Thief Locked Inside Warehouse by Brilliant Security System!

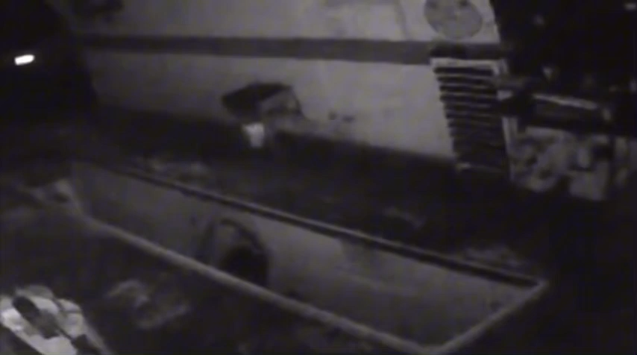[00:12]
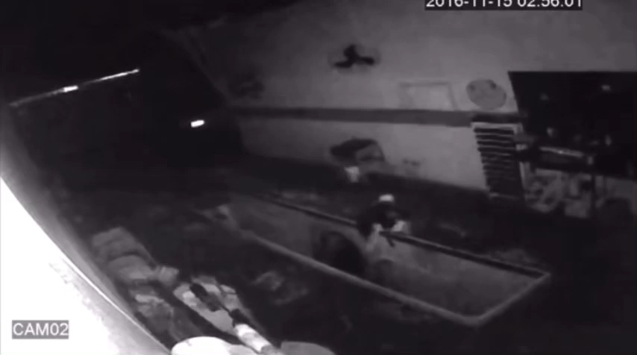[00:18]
He ends up drenched in oil and stumbles around before finally making his way to the exit.
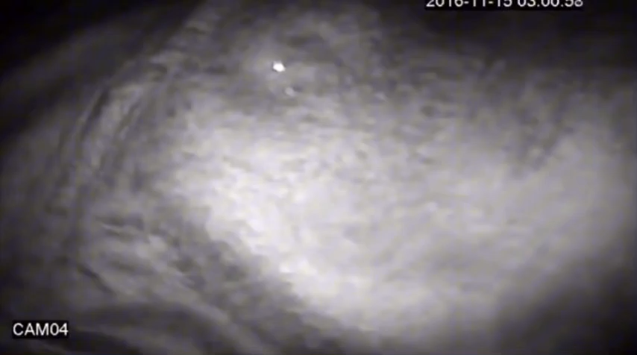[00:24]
Surprisingly, he managed to escape with $100 worth of stolen items.
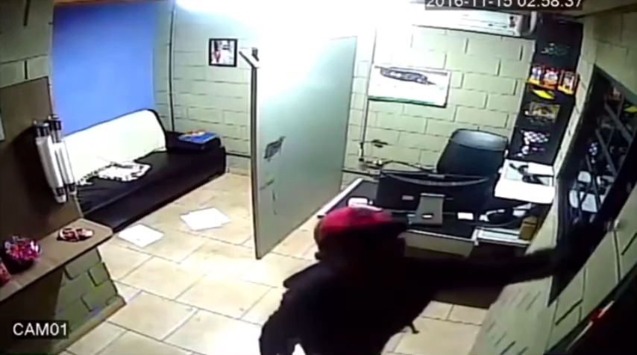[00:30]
But was it really worth it?
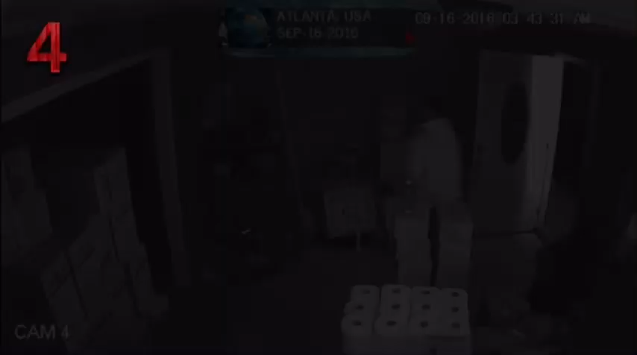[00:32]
Number four, three armed burglars break into a house in Atlanta while the homeowners are asleep.
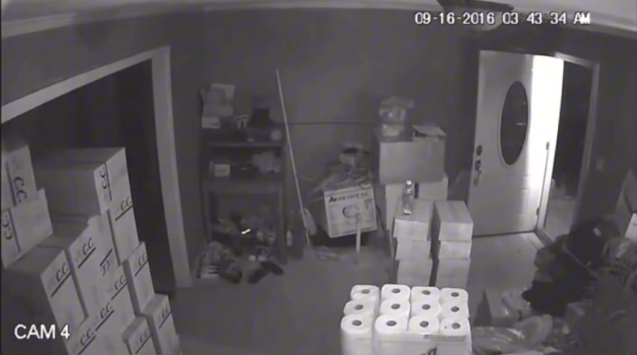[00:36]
The noise, however, wakes the owners, who respond by firing a barrage of bullets at the intruders.
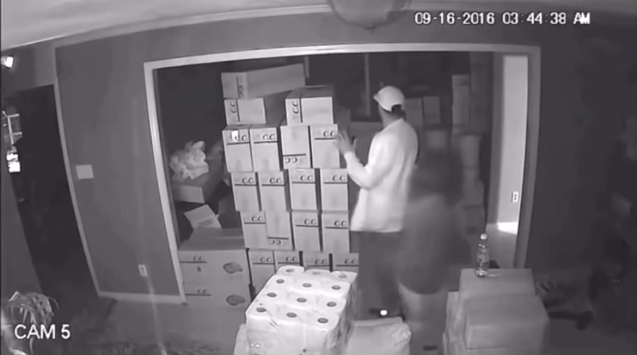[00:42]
One of the robbers is fatally shot, while the other two manage to flee, but without taking anything.
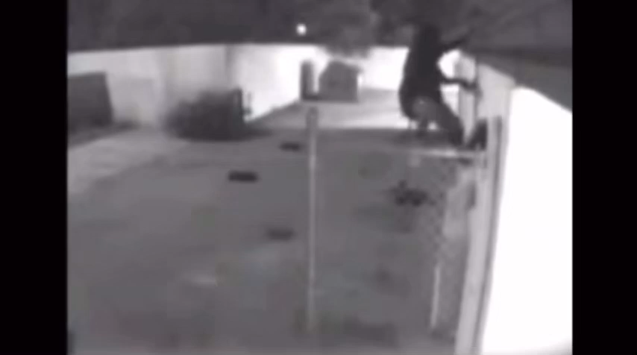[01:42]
He scrambles back up to the roof only to tumble down once more. Maybe he should have skipped the booze this time.
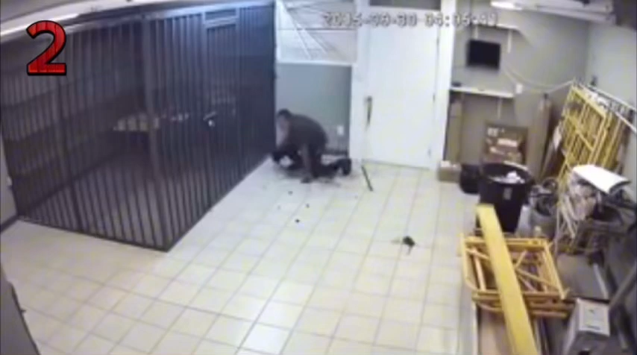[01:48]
Number two, after growing tired of repeated thefts, the owner of this industrial warehouse decided to install
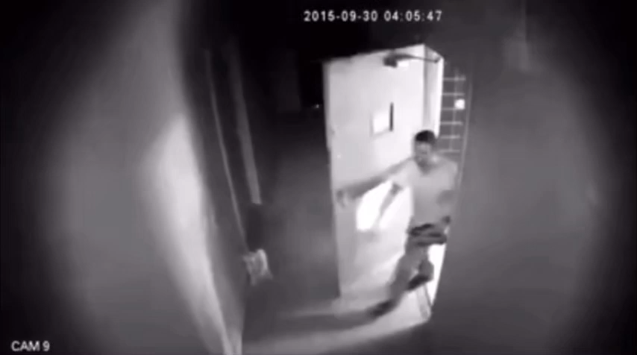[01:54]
a security system specifically designed to trap intruders inside the building.
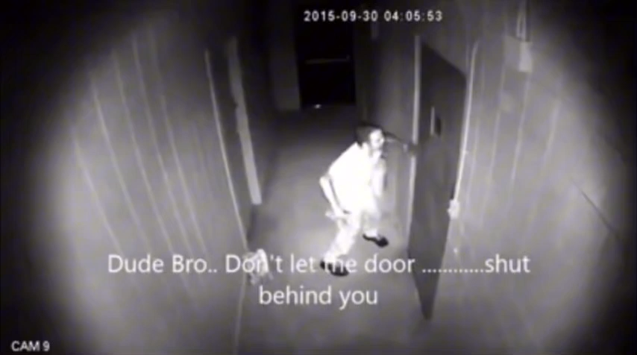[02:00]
As the footage reveals, the system functions flawlessly.